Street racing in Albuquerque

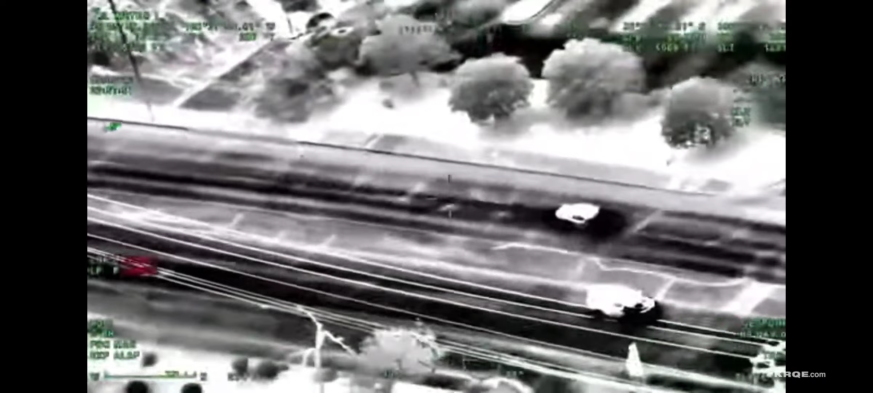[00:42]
including a deputy's patrol unit. Air support found the Mustang stopped near 1500 Copper Avenue near UNM,
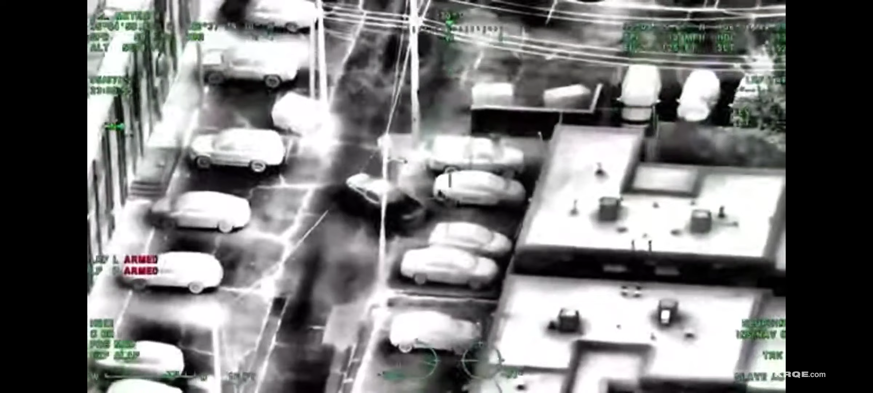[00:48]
and Maumoudi and Pena were getting out of the car.